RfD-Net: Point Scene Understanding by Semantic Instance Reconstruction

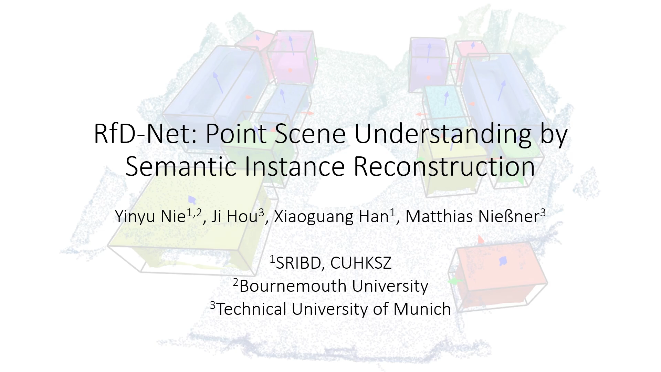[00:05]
From an incomplete point cloud of a 3D scene,
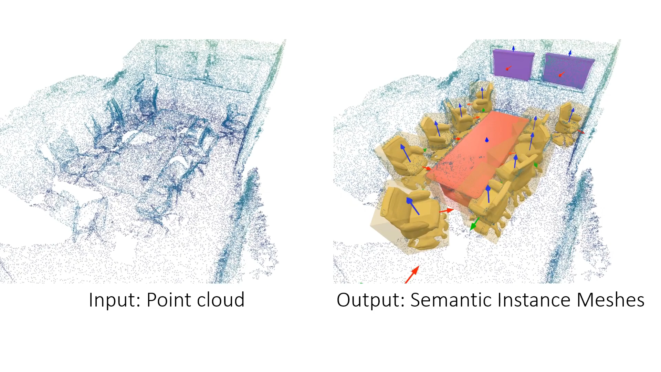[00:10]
our method learns to jointly understand the 3D objects with semantic labels, poses, and generates high-quality object meshes at the instance level.
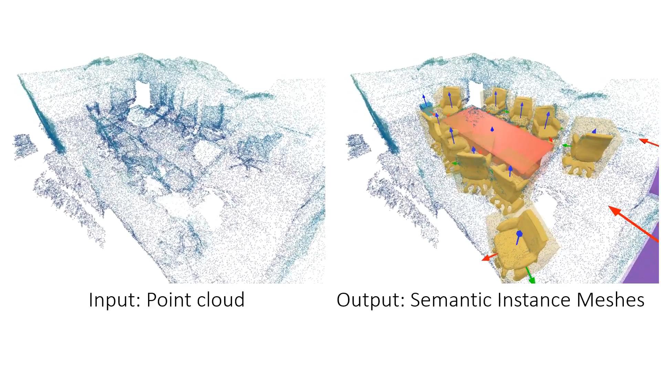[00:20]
To predict the missing geometries during scanning, previous works often convert the input scans into voxels,
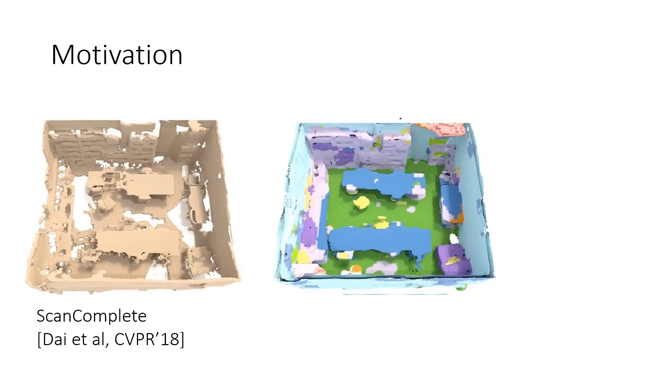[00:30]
TSDFs, or bird-eye images, and resort to grid-based convolutions for scene completion. However, the expensive 3D convolutions suffer from resolution issues,